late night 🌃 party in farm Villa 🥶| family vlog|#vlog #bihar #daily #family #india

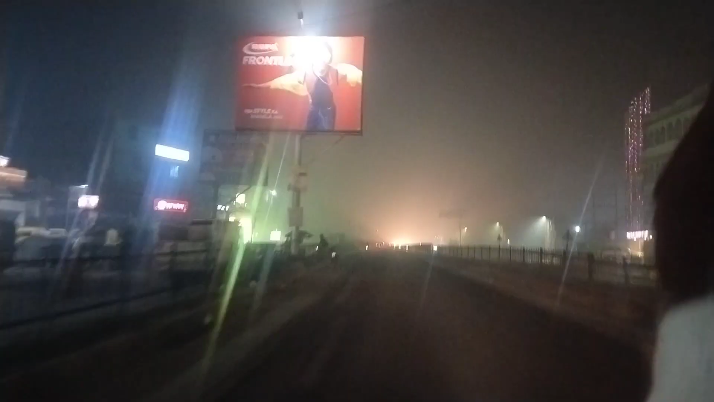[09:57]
पता नहीं गल नहीं पापा दले जे कल भी तक। पापा जी हाईवे वाला रास्ता से चलते हैं ना, हाँ
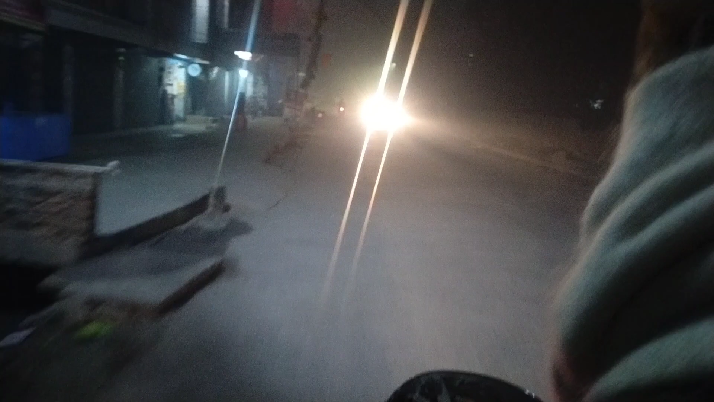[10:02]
पापा जी इतना लगा हुआ है, कूहा लगा हुआ है सब, हाँ ओ देखिए सब कूहा लगा,
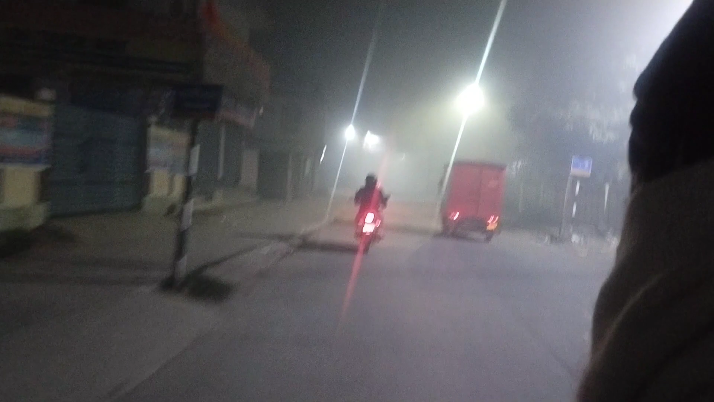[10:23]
ठंडा में इतना ज़्यादा कुहा बढ़ जाता है, दिन में रहता ही नहीं है कुहा, क्या बात है। आगे का रास्ता दिखाई हो नहीं देता है, धीरे धीरे चलाने में ही गाड़ी चलाती है।